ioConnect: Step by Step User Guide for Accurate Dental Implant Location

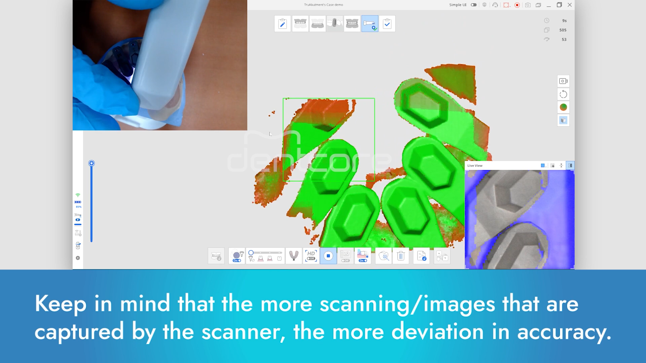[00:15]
Also make sure you are scanning this step in the workflow as an additional scan stage.